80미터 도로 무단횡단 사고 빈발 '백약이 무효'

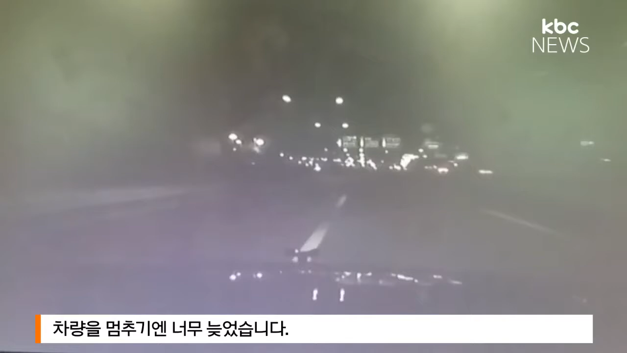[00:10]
지난 10월 광주시 우산동 무진대로에서 무단횡단을 하던 19살의 침 모양이 차에 치어 숨진 현장입니다.